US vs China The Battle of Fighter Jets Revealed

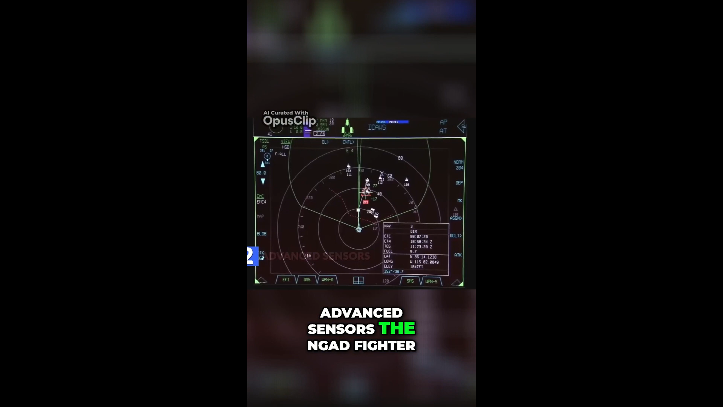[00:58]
The NGAT fighter would be capable of spotting targets, friendlies, and points of interest from tens of miles away.